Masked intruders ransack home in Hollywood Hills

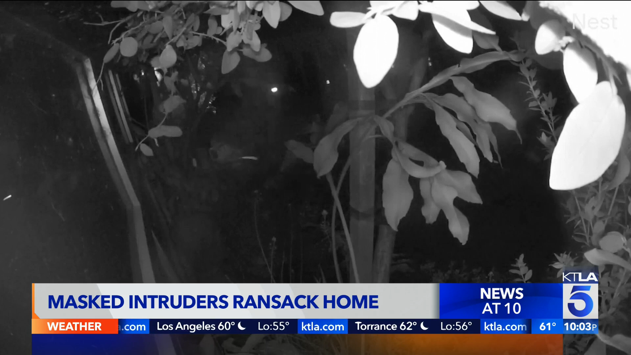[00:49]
Last night, a gloved hand disabled a security camera and five burglars slipped inside. I've never been that frightened, especially in my own home.